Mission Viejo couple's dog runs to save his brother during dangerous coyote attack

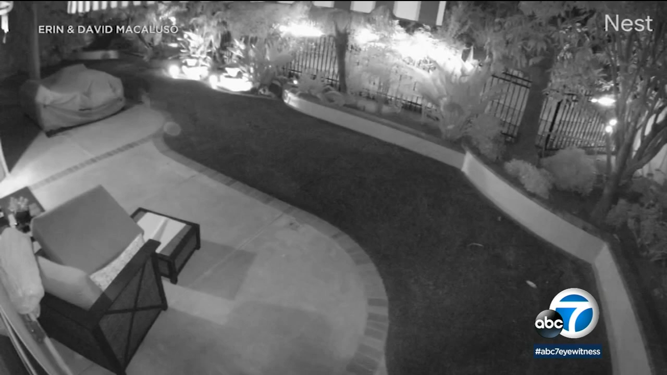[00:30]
Erin and David Macaluso's backyard surveillance camera captures just how fast a coyote goes after one of their two dogs last month. Oh, it was horrific.